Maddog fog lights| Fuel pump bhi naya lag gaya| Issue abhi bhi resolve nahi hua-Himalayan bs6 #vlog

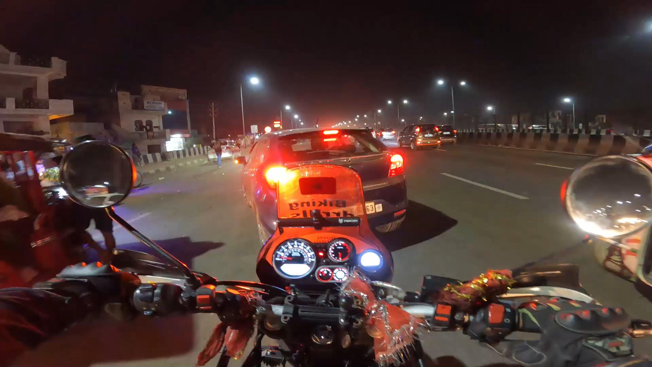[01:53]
बाइक मुझे लग रहा है दोबारा इशू हुआ है इसमें। यार अभी तो ठीक है, पता नहीं क्यों डर सा लग रहा है, पता नहीं दोबारा ना, बिकॉज अभी जैसे बाइक बंद हो गई थी, मैं स्टार्ट कर रहा था तो कल वाली साउंड आ रही थी।
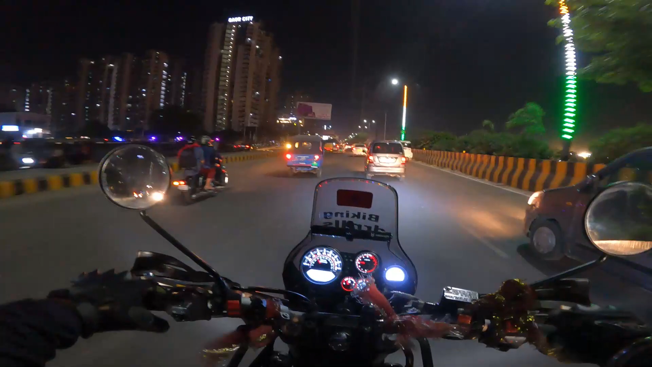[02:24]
ट्रैफिक तो भाई अब मिलेगा अच्छा खासा,
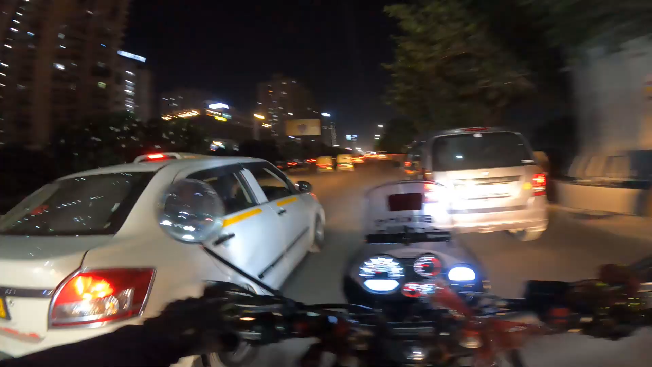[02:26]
बाकी ये रौनक अच्छी है यार, लेफ्ट साइड में देखो सोसाइटी फ्लैट्स तो हैं बट मार्केट भी अच्छी खासी है, आई मीन रेस्टोरेंट्स भी इतने सारे हैं,
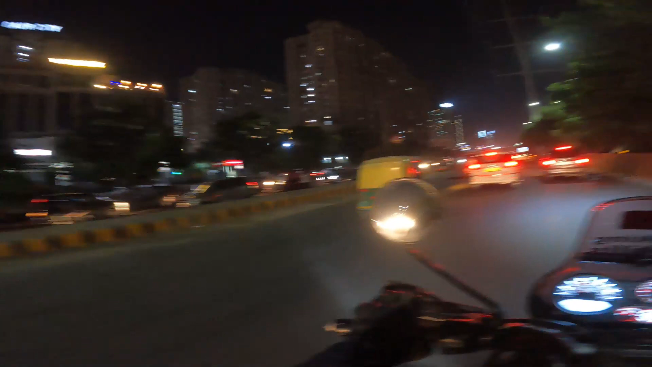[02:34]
फूड कोर्ट मस्त है यहाँ पे। ये देखो क्या मस्त रौनक है यार, ये बढ़िया लगता है यार यहाँ पे। यहाँ पे करता हूँ टेस्ट मैट डॉग की अल्फा लाइट्स जो न्यू लगवाई है,
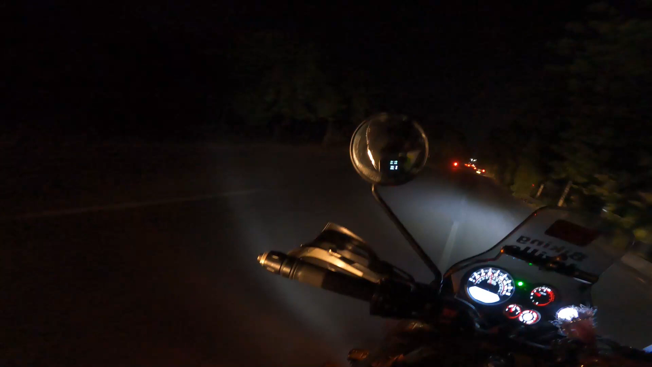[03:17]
यहाँ करते हैं टेस्ट। ओ भाई ये देखो अभी रोशनी आ रही है, अंधेरा ये देखो यहाँ पे कितनी रोशनी आ रही है।
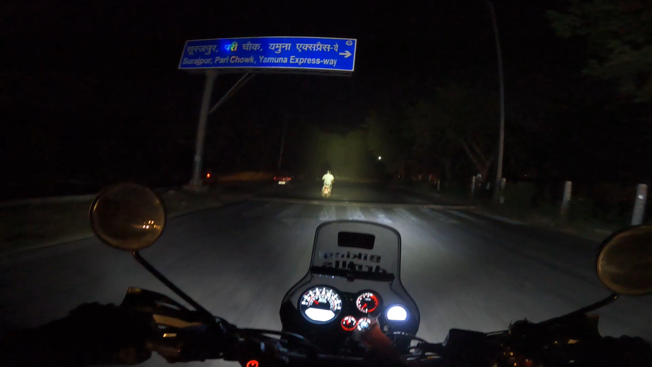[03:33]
ओ भाई रात को पूरा दिन कर दिया, पैसा वसूल है भाई,
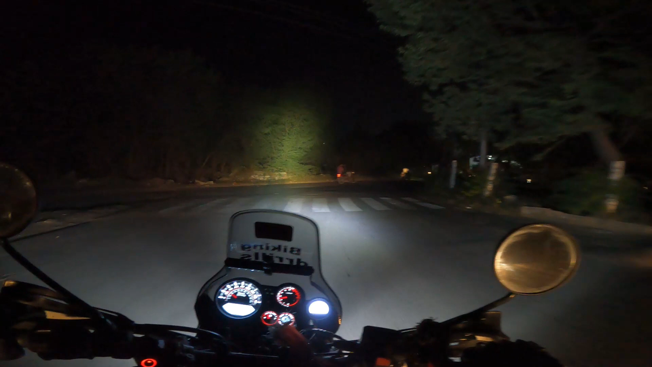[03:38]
ये देखो है ना मस्त बढ़िया। अभी बंद कर देते सामने से, ट्रैफिक आ रहा।
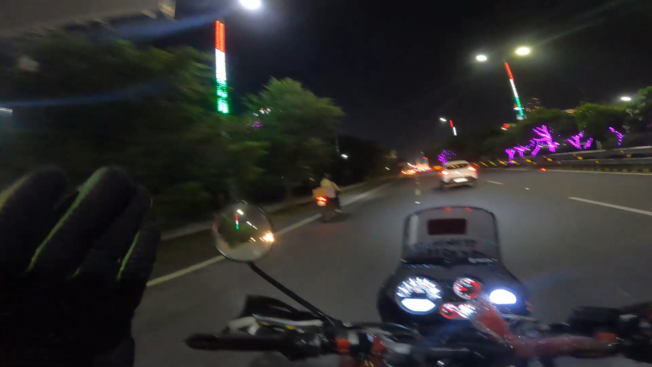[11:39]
ये देखो यार मेरे उल्टे हाथ पे, क्या बढ़िया लग रही है ना, एडवेंट की बिल्डिंग है, कलरफुल देखो यार क्या जबरदस्त है।
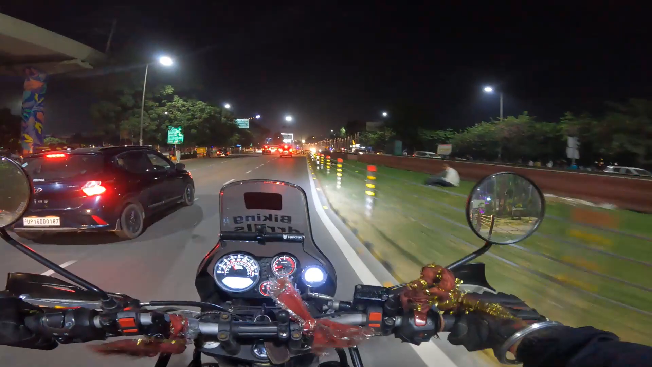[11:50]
ये देखो भाई परी चौक पे, क्या बढ़िया लग रहा है ना यार, इसमें लाइट्स ऑन हो और अच्छा लगेगा।
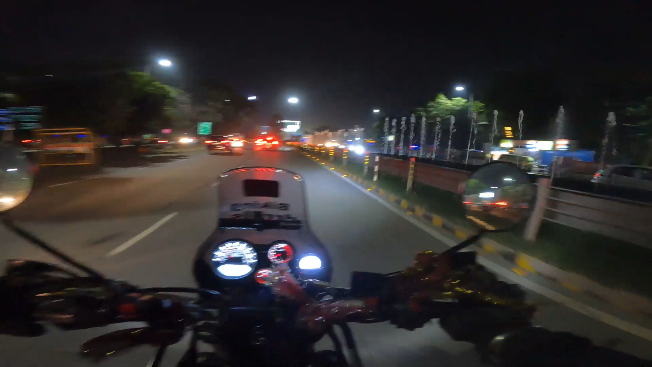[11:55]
ये अभी लाइट्स बंद है, सामने भी चल रहे हैं फाउंटेन,
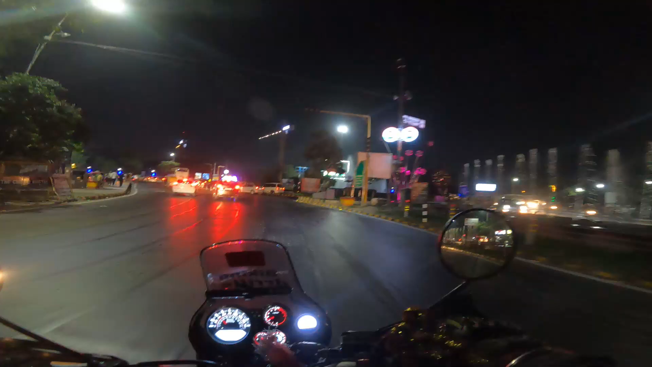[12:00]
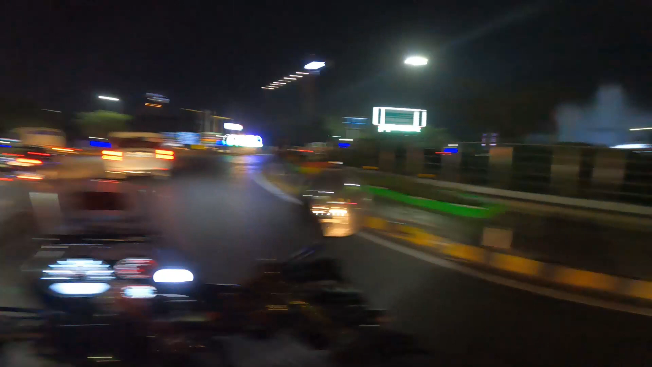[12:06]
ओ देखो क्या बढ़िया लग रहा है यार।